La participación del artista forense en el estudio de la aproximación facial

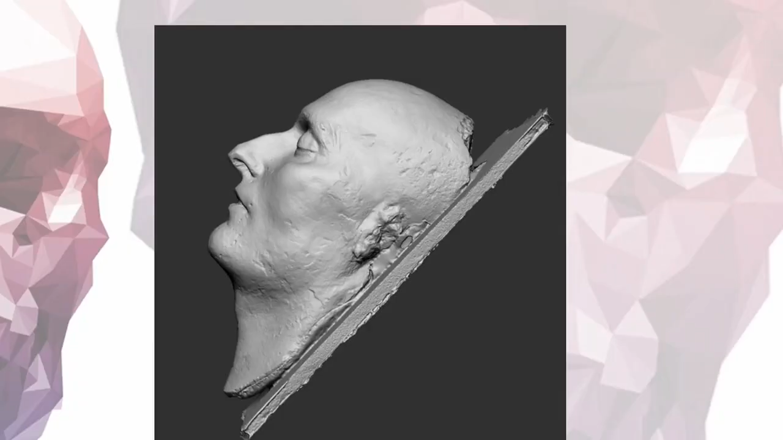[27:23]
se hizo una modelado digital y luego se imprimió en 3D a partir de la máscara mortuoria. Entonces, ese trabajo pues inspiró muchos otros.